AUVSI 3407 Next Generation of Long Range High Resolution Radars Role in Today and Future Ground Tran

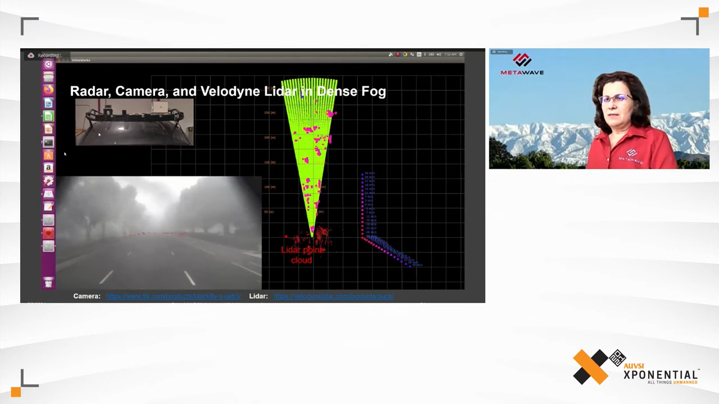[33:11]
And these kind of videos are also available in our YouTube channels. And I put here the two different Velodyne LiDARs and the cameras that are used in this setup. So, in summary, range, as I mentioned, beyond 300 and 300 meter, angular resolution.